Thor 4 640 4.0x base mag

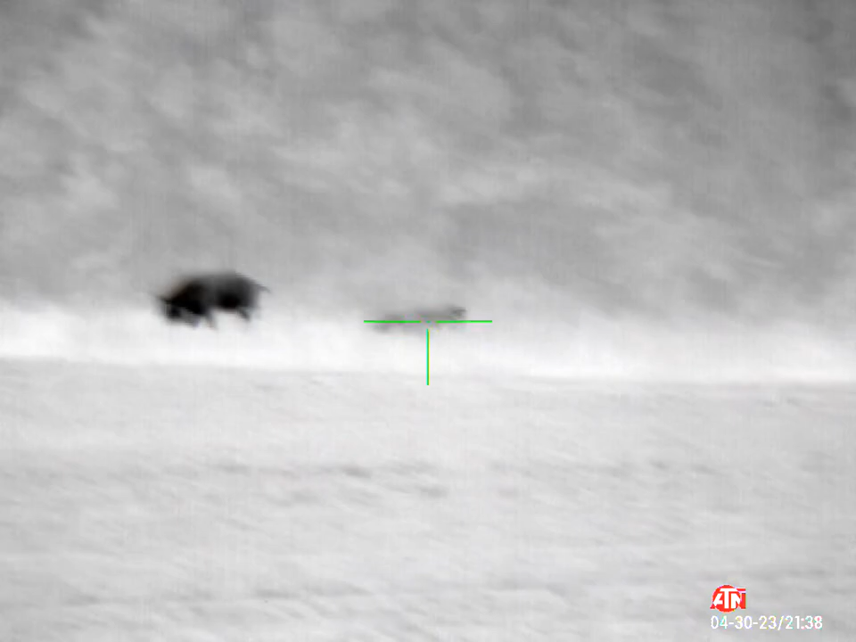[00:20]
Malcolm, I can give a peek at that one on the ground. Me and Ryse will take the one step. Should've won only two.
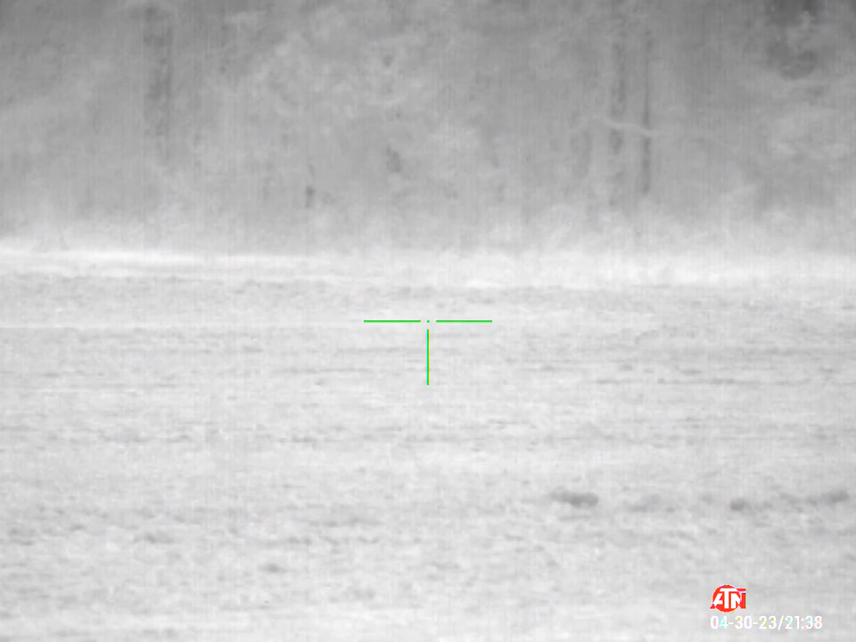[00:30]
Yeah. Beat.
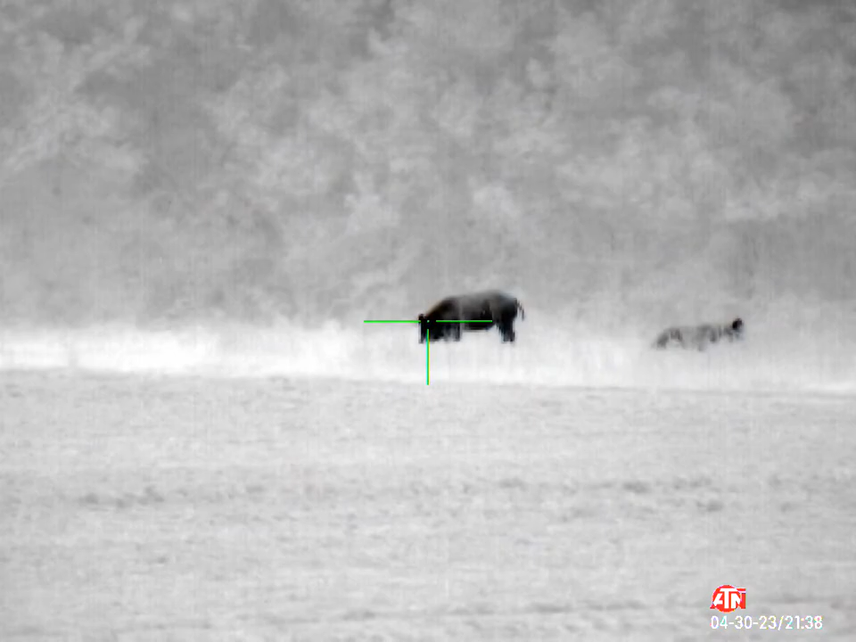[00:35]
Where's the low? Where's the front?
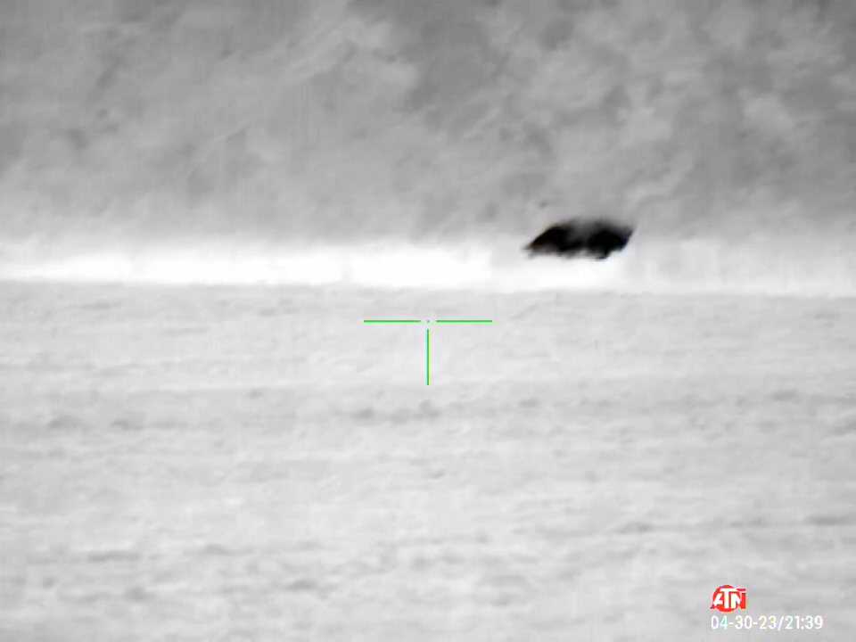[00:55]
Alright, where's the third one? Watch for the third one.
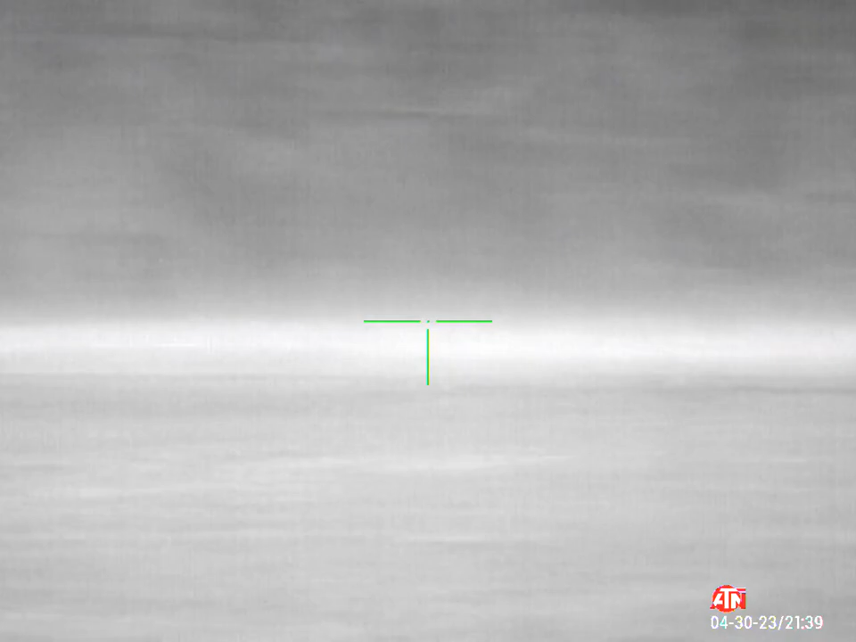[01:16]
You see him? Yep. I can see him go through. There he goes. He's still going. There he goes.
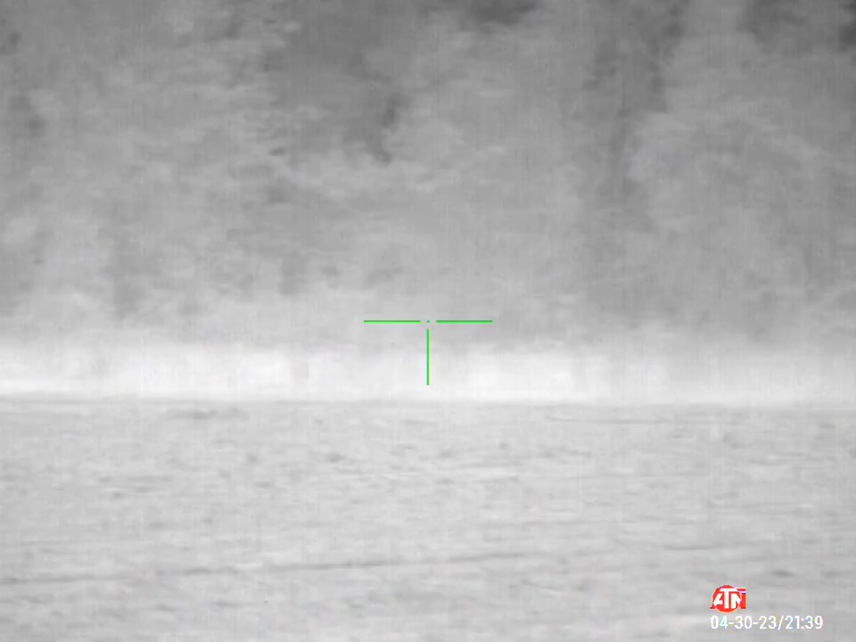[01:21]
And just kind of, yeah. Okay. There he goes. If we saw him go through here, where we got the first one. Okay? There he goes. There's no one. There's no one. There he goes.